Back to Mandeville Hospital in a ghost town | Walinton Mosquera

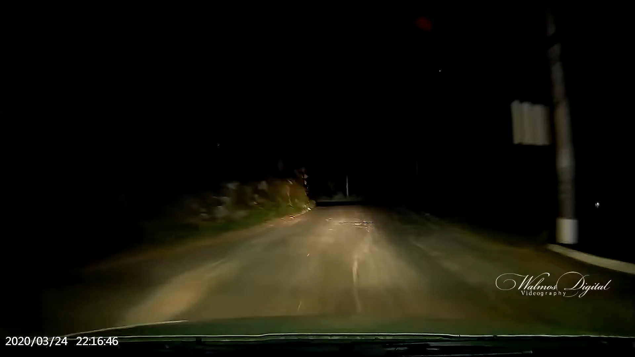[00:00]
Hi my friends, now is 10:15 p.m. We are heading back to Mandeville Regional Hospital. As you can see, we are driving today with a lot of empty roads.
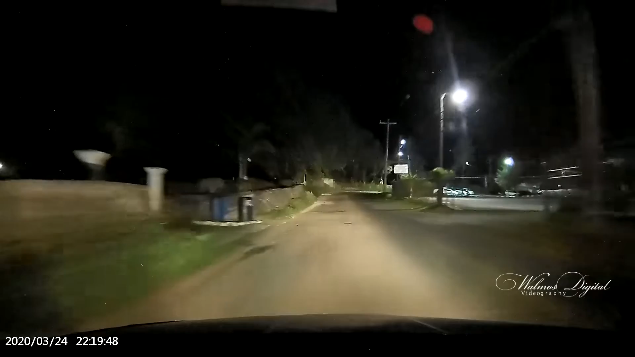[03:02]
there is not a lot of movement in the town, so that's why we don't see taxis. Because if there are no people, then why they are going to be driving here. Wow. This is Walinton.
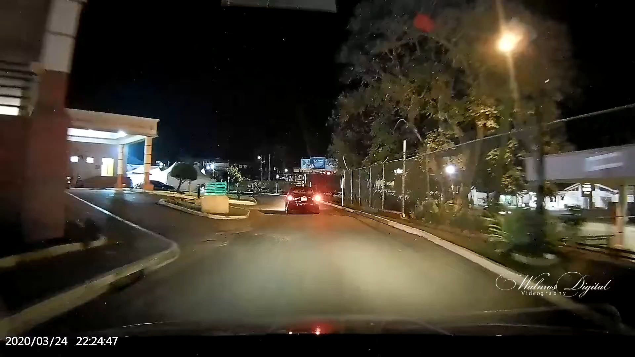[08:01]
hospital again. It's Mandeville Hospital. Look for her.